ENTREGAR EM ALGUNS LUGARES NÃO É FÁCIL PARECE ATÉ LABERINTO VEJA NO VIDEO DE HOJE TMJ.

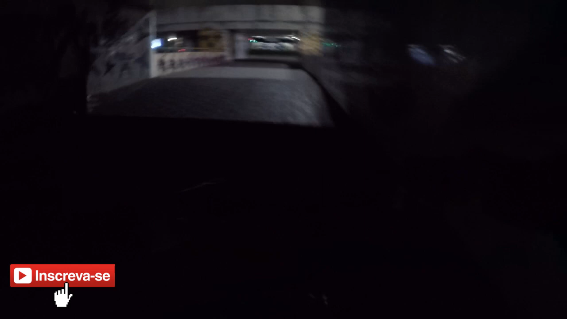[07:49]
Cortando o caminho aqui rapidinho. Pra agilizar a entrega, né?
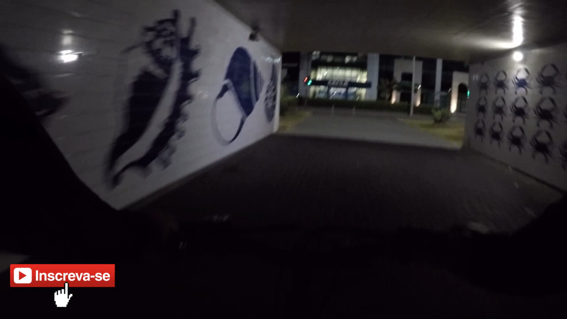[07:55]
Porque tem uma perto e uma longe. Então vou botar pra moer. Vou botar pra lascar, meu irmão.
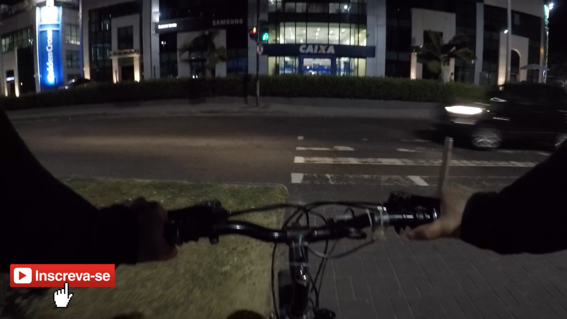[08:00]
Vamos que vai. Ei, a latinha ali no meio do asfalto ali. Vamos que vai guardar aqui o sinal fechado. Fechou, ó.
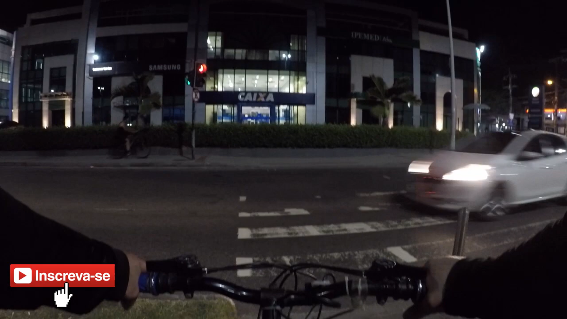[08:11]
Opa, pai de sorte. Vamos ver se o doido vai parar. Fiquei, eu esperei, rapaziada, que tem um corre, ó. Corno de moto, atravessou o sinal vermelho, ó.
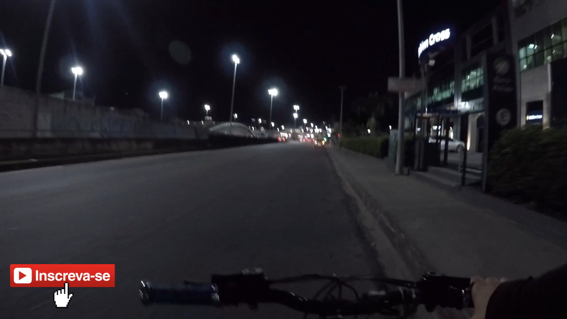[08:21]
Aí, ó. Atravessou o sinal vermelho, viu, ó. Por isso que é bom a gente parar, rapaz. Só atravessar quando o sinal realmente fechar.
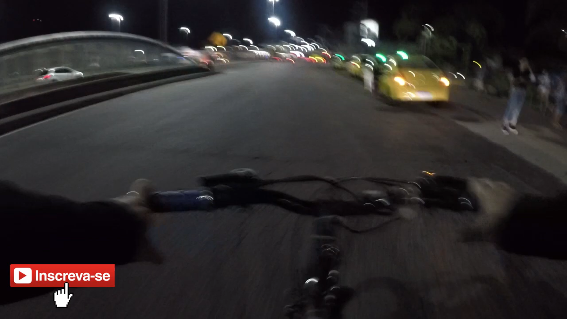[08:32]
E todo mundo parar, né? É isso aí. Olha o carrinho do Mercado Livre ali na frente ali, ó. A vanzinha. A vanzinha no Mercado Livre aí. Vamos que vamos, vamos que vamos. Tem um pessoal aí que é esquisitinho, né? Na portaria.
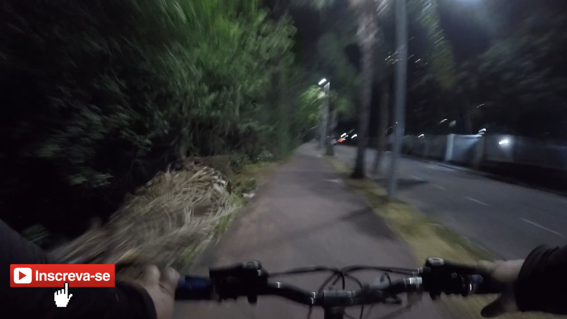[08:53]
Agora vamos ver aí se o cara a gente bota ali, olha. O condomínio é esse daqui, ó. Onde esse carro tá saindo. Vamos virar aqui, né?
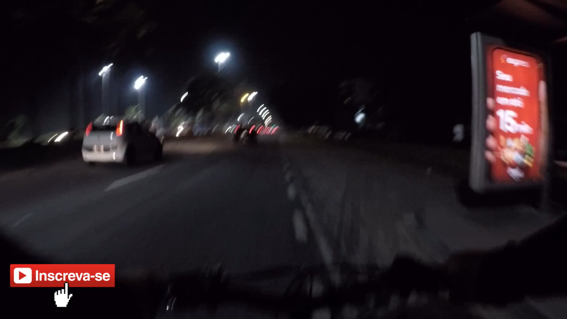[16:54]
Como é que o cara quer entrar na via expressa sem seta, meu irmão? Como é que responde? Corno. Ou é corno ou é cachimbo doido. Um dos dois. Então não tem habilitação, né? Rapaziada, essa área aqui onde eu tô, na parte da praia, é onde tem a o pessoal da facilidade, né? Se vocês me entendem aí. O pessoal pra você descarregar o maçarico, né?
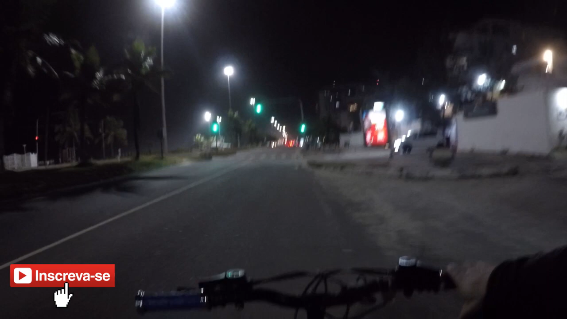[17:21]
Vamos ver se o cara me dá preferência. Tem que dar, meu irmão, tem que dar. Aqui é onde você descarrega o maçarico, meu irmão. Onde você descarrega o tutano do pau. Eita.
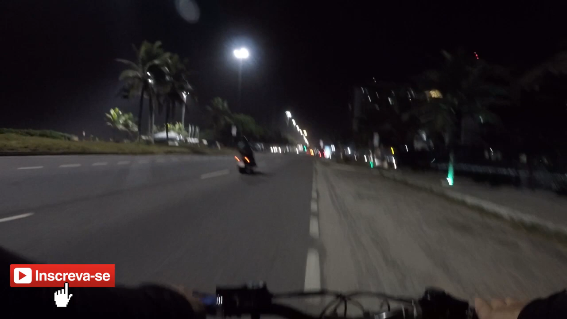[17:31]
Aqui é onde tem um. Tem um pessoalzinho, né? Ó. Eita, corno do diabo, isso aí. É corno demais, meu irmão. Entendeu? Agora eu vou por aqui por cima. É muito complicado, né? Vamos aqui, vamos, doido. Tô quase chegando aqui no condomínio. Esse condomínio aqui é muito bacana pra você entregar.
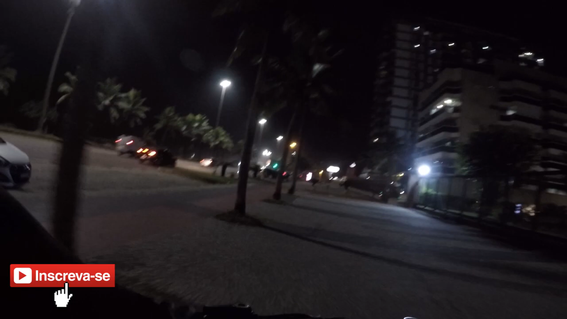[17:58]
Chato pra caramba. Aqui, ó. Aqui no, na entrada do condomínio.
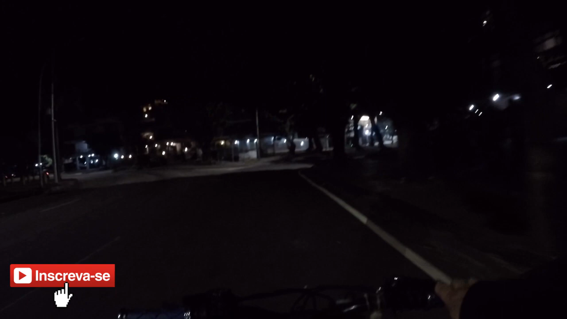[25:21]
Acho que por aqui é mais perto. Acho que por aqui é mais perto. Dois polícias ali no escuro ali. Só esperando os vagabundos roubar.
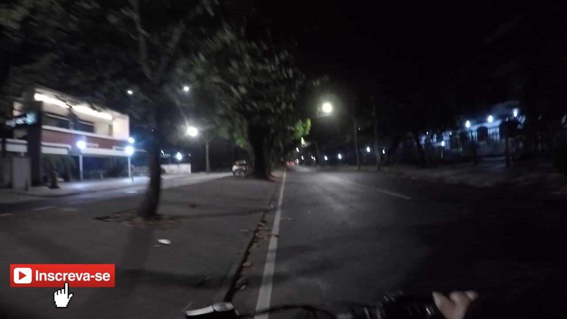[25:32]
Pra meter o cacete, meu irmão. Tem que ficar assim mesmo, não é mais maciota. No escuro, porque quando o vagabundo for roubar, mano, meteu a rolha sem pena.
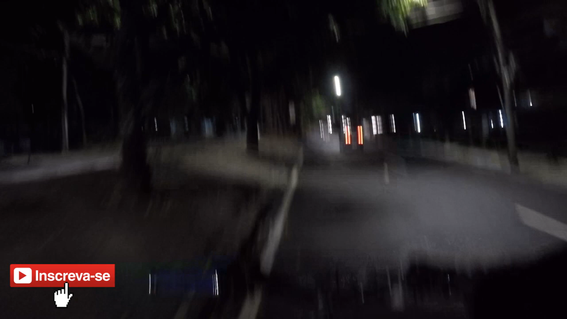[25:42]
No vagabundo. Né? A rua tá deserta já. A rua tá deserta, meu irmão, já. Acho que é nessa rua aqui, ó. Essa rua aqui é deserta pra caramba e perigosa, né?